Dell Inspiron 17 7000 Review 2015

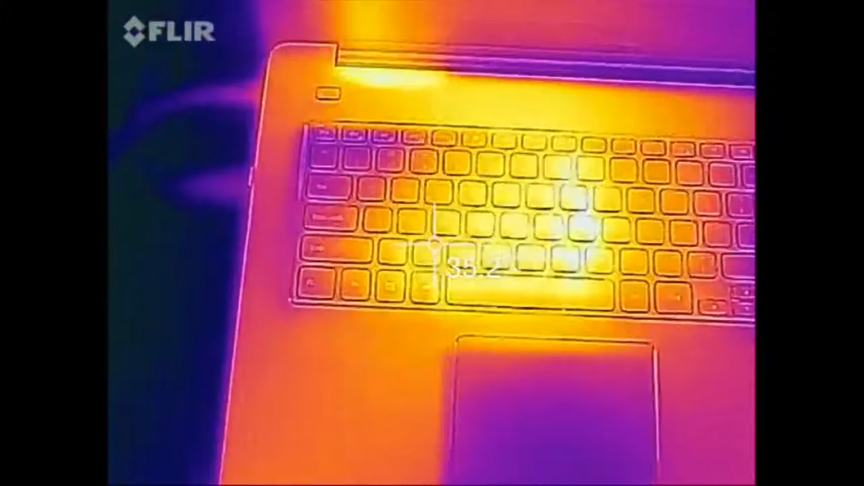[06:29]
of the fluid thermal imaging camera for the iPhone 5s so far the hottest point we got was around 38
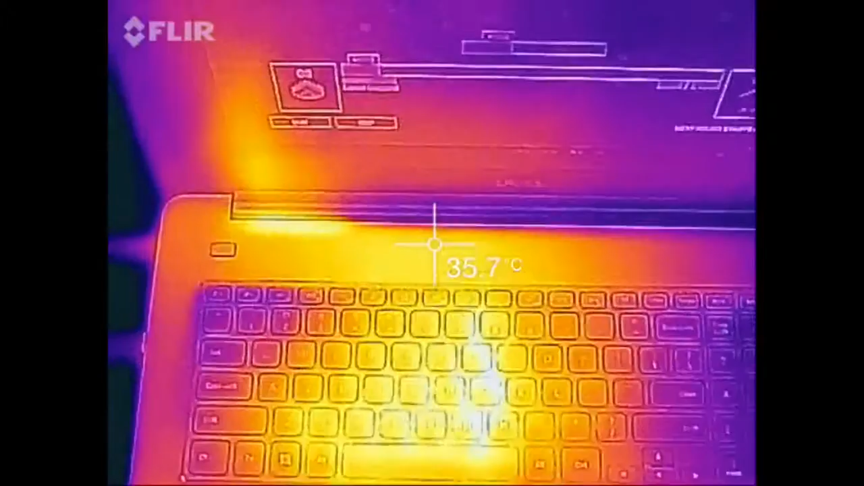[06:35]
On screen: spot 35.7°C
to 39 degrees Celsius and here are some shots on the bottom as
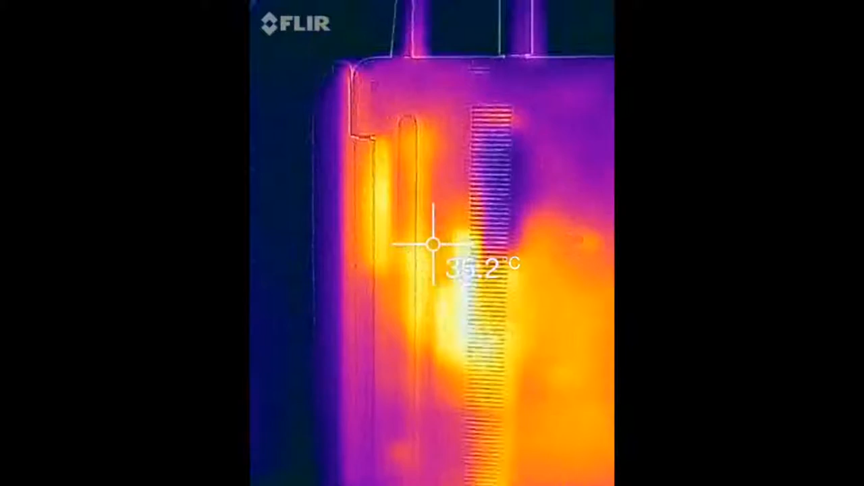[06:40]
On screen: spot 35.2°C
you can see here the middle section is around the hottest at around 41 degrees Celsius these temperatures are pretty
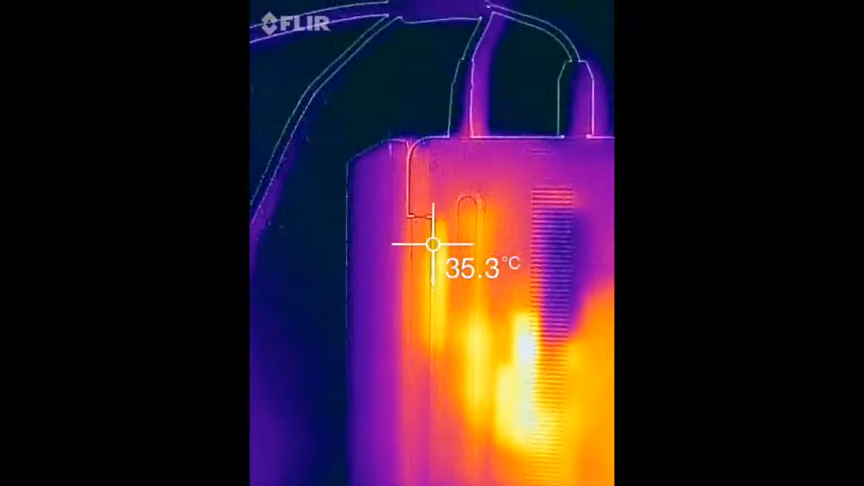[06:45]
On screen: spot 35.3°C
good while put under pressure you can thank Dell for the efficiency of the fans and the dual core i7 speaking